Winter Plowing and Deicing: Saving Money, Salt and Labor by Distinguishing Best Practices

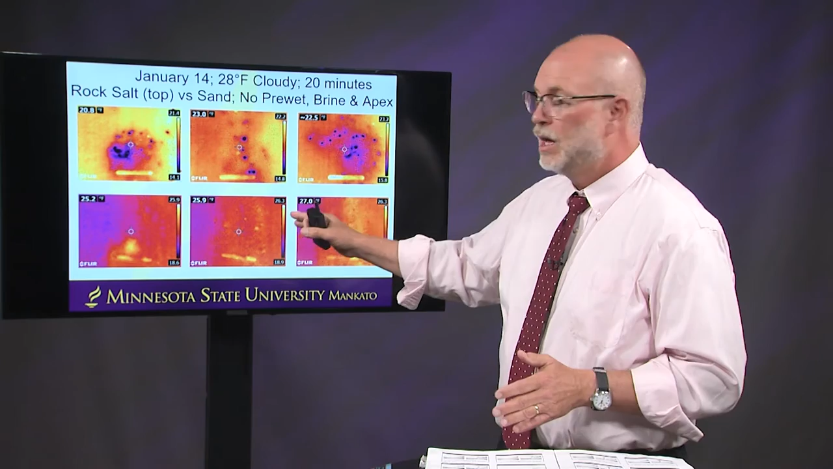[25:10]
In the bottom, we don't see those cold spots. There's no salt. It's sand. But let's compare across. On the left is no pre-wet. On the center is a pre-wet of salt brine. And on the right is an apex pre-wet. And then do we see differences? Do we see temperature signals?
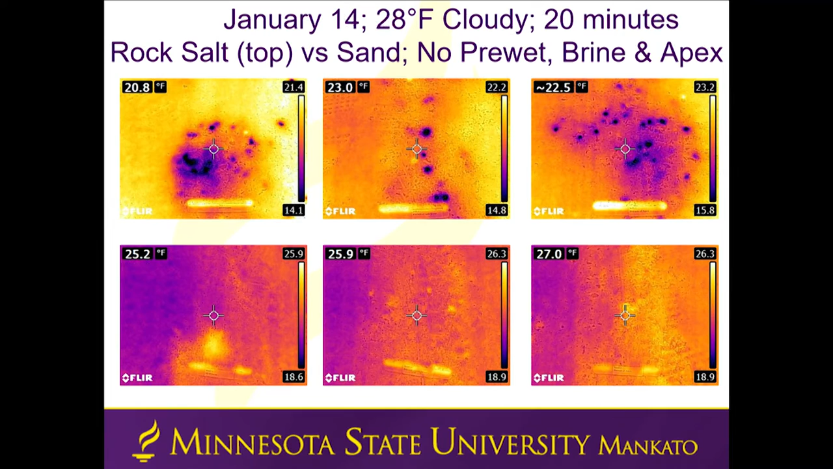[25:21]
Let's just say this takes a lot of concentration and focus and reviewing these photos at length and also over time. But the bottom line is, sand doesn't help a whole lot. But we'll come up to those conclusions in a bit.